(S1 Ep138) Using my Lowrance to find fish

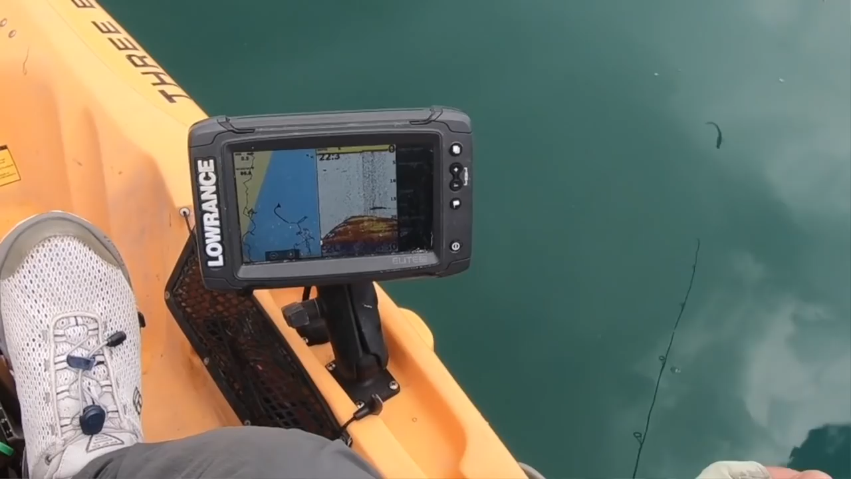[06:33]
That's a nice one right there. We're going to mark that fella. Right there. Double back. He's right on top of some structure. Could be some submerged logs or something like that.
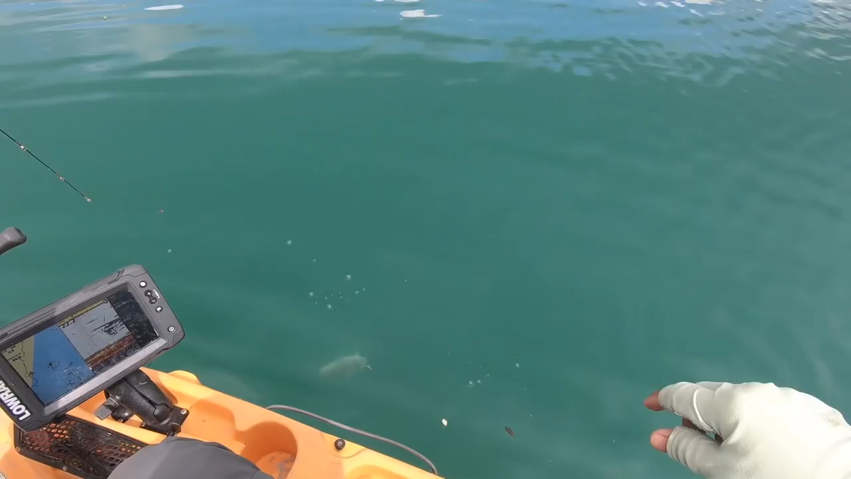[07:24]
That's a bigger one than what I've been catching. Oh, wow. Look at that mark right there. They followed him up.